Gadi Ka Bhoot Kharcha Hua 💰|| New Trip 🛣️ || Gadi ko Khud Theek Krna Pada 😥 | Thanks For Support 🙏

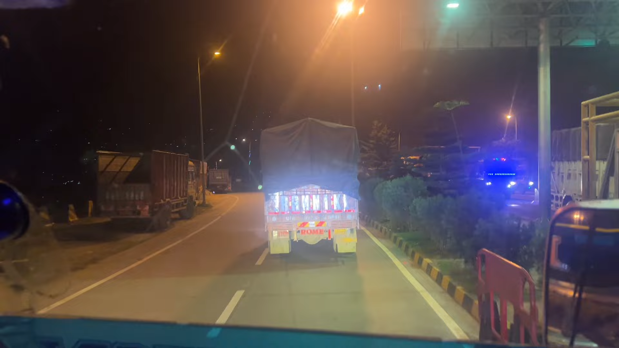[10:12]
سو فائنیلی گائز نکل گئے ہم ناسری ٹانل سے باہر تو ابھی ہم پہنچے چنینی بس ابھی پیچھے اسپک بھائی کا ویٹ کریں گے یہاں پہ آگے